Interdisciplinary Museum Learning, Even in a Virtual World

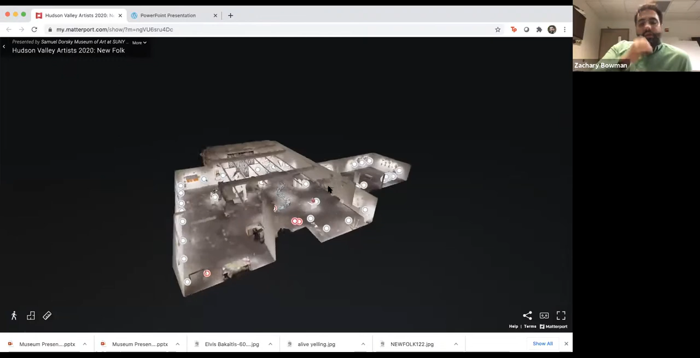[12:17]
this show New Folk, which is currently on view at the museum, and people can navigate this space.